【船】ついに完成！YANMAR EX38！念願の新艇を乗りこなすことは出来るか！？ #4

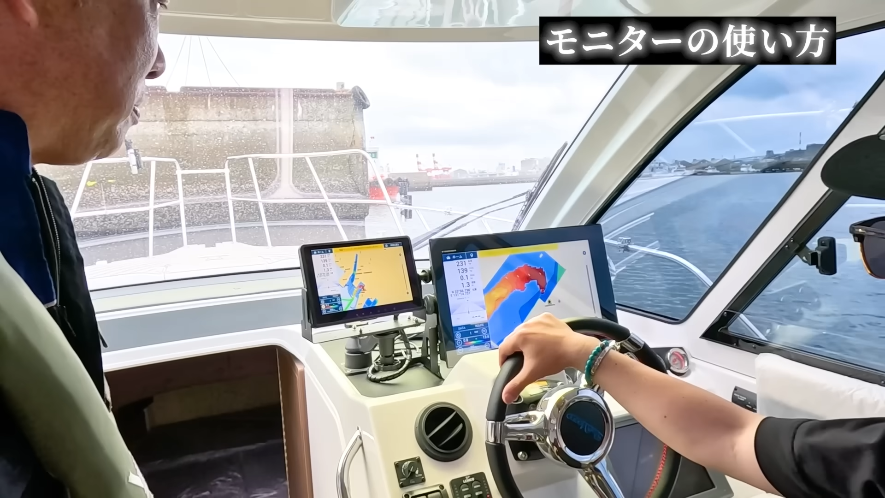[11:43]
私は上向きがいい自分のノンツー
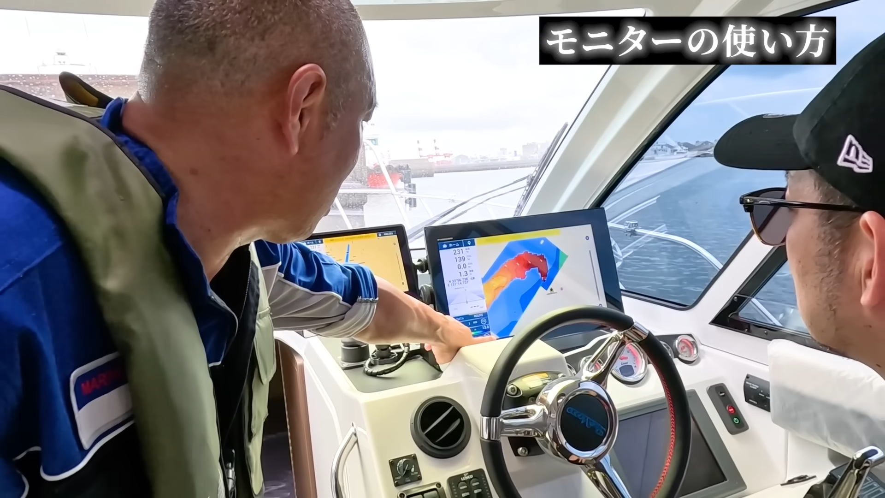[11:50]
これかこれがヘッドこれがいいんですこれじゃないと分からない
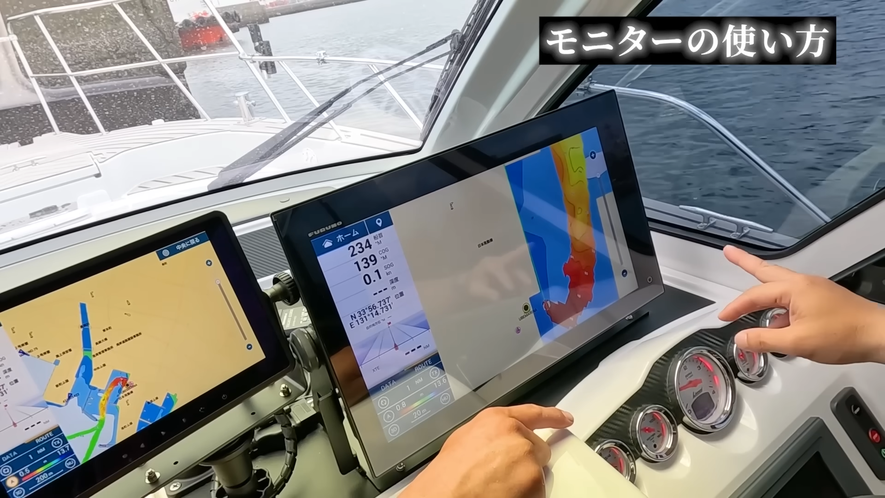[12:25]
走っていけばどんどん今入ったんですねはいここに書き換えるようになります
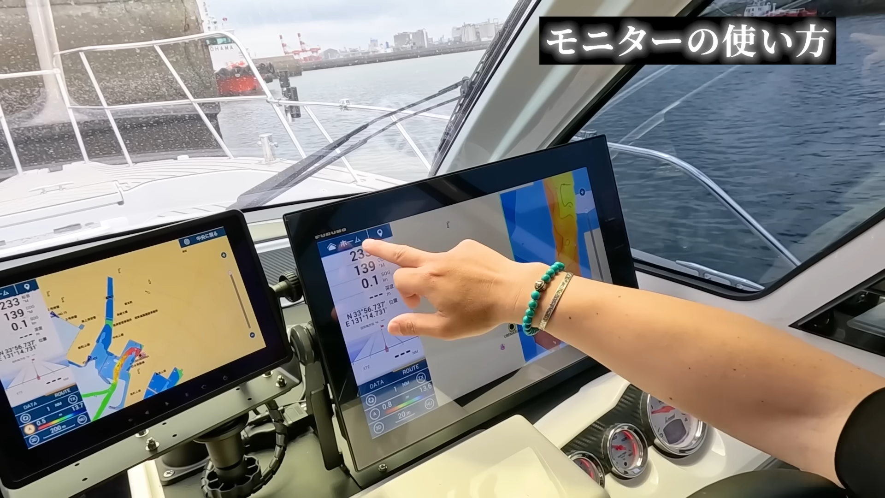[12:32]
戻るなフォームかそうですねあと今ちょっと私が色々とちょっとメニューを増やしたので色々押していただくとそうですね押していただくとさっきのねさっきのねあ、これですねそうですねそこに今から記録?
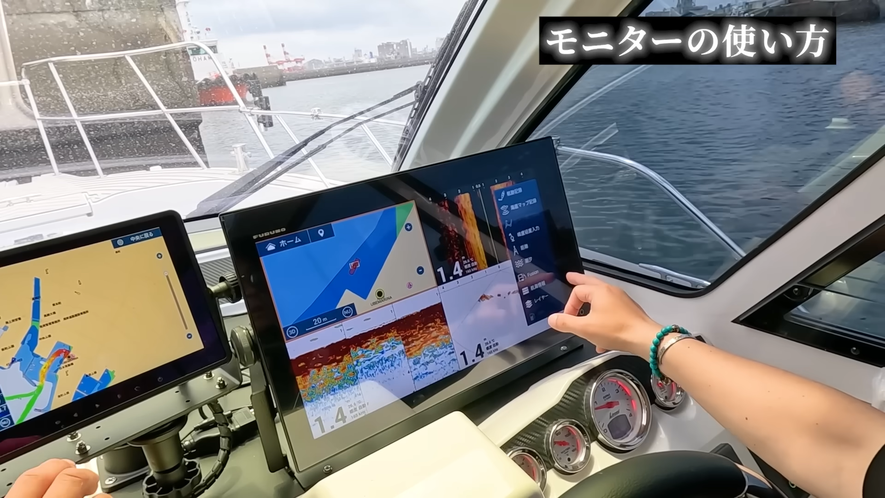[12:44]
今から記録ですか?今から記録ですあ、OKOK指を触っていただくとその画面を見ますはいおーすごいね
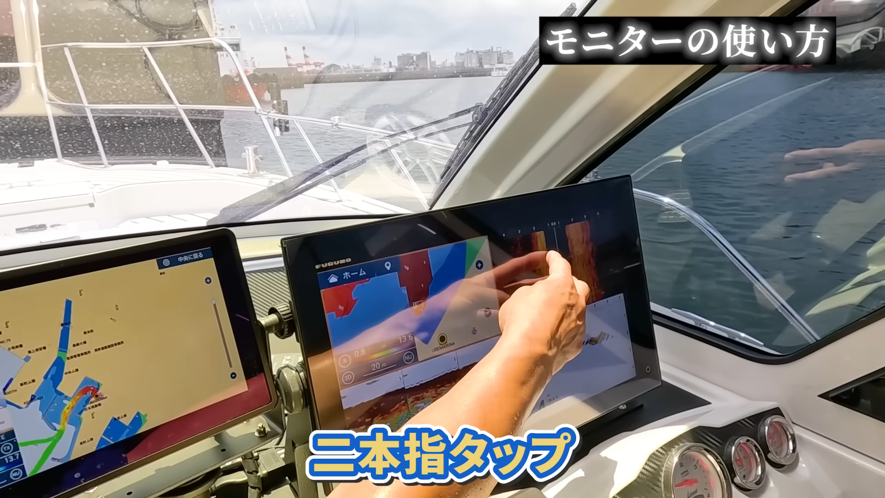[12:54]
すごいねおーおーこのヘルズ設定ははい今どんな感じなんだろう?
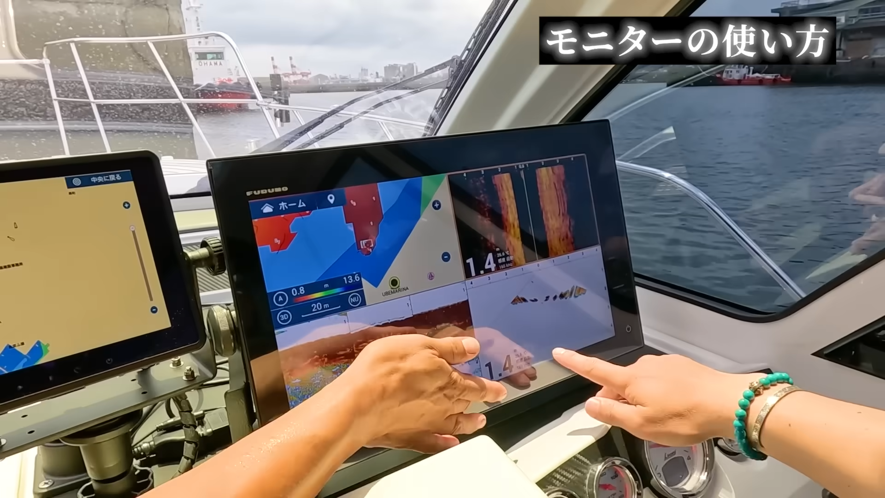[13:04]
ここですべて設定ができるようになっておりますはい自動でもともと入っておるような設定にしておりますはい
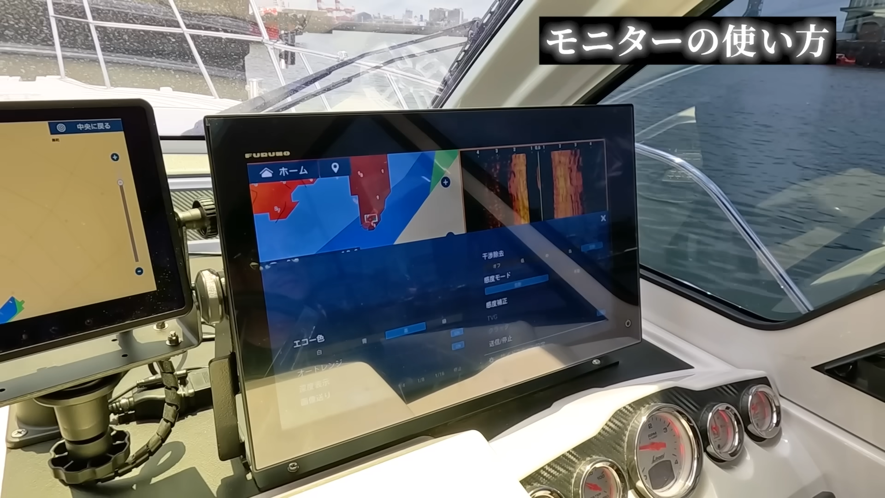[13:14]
165キロというはい日本からよりどのくらいなんですかね?
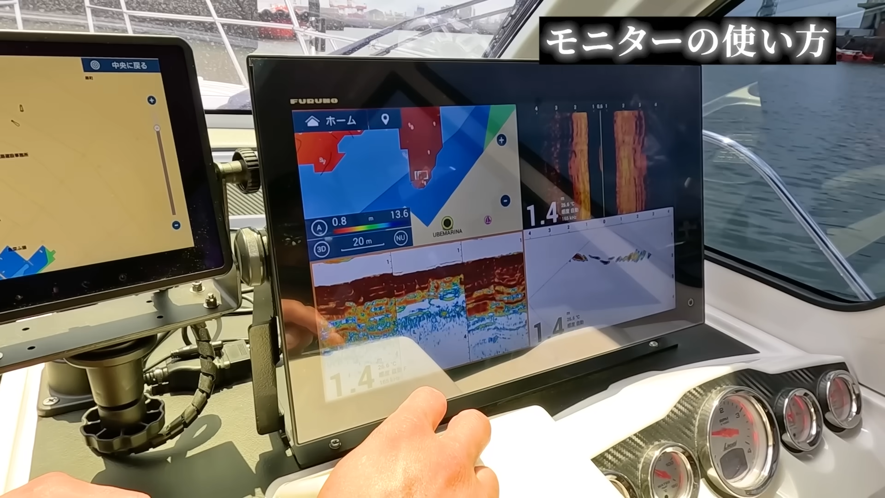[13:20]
深さにもよると思うんですが大体2種類で通常魚タンちょっと戻してみますか通常魚
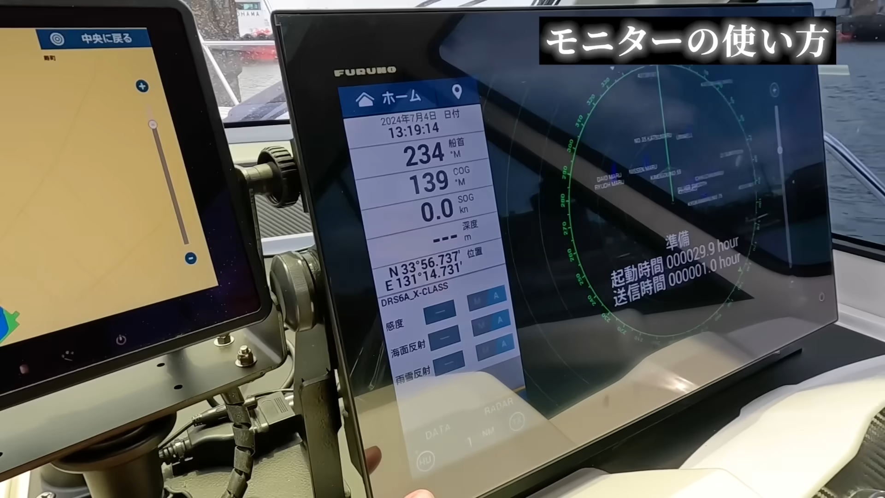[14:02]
Xボタンを押していただければこれがレーダーを回すボタンそうなのでちょっと
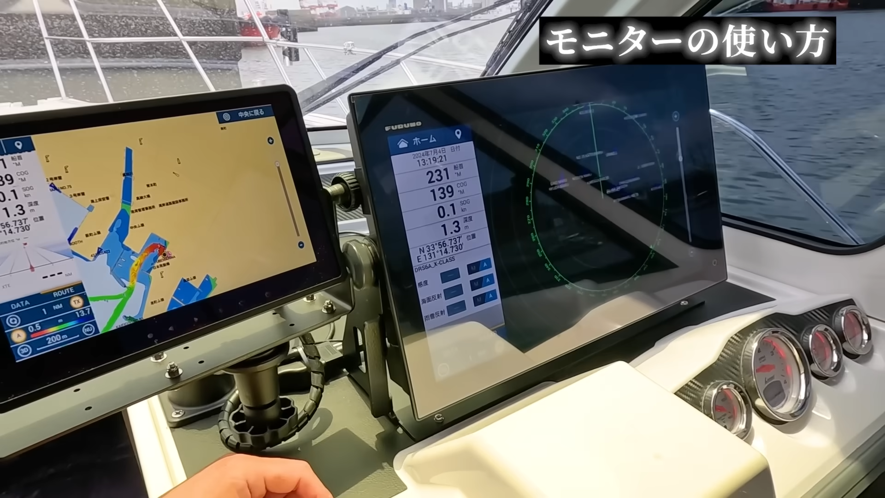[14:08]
これこの辺が映画がはい早っ
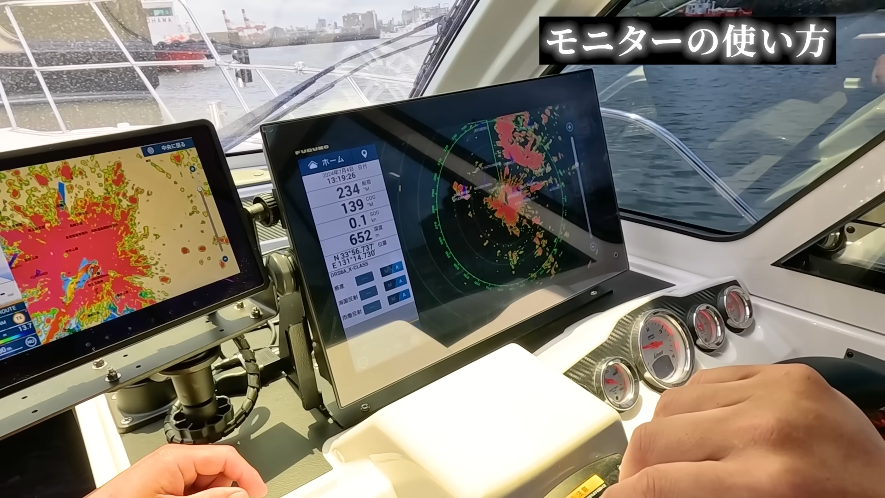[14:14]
ちょっと周りに物がありますのでちょっと赤いものですね障害物が出てますのでこれ海に行けば何もなくてこれが何マイルでしたっけ湧くえーと今1枚1枚はい
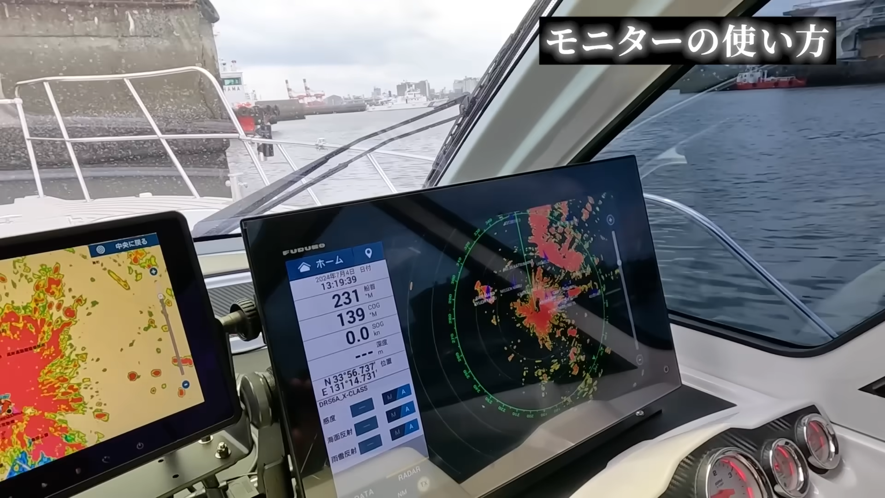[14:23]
1.8キロなるほどじゃあ重ねりますので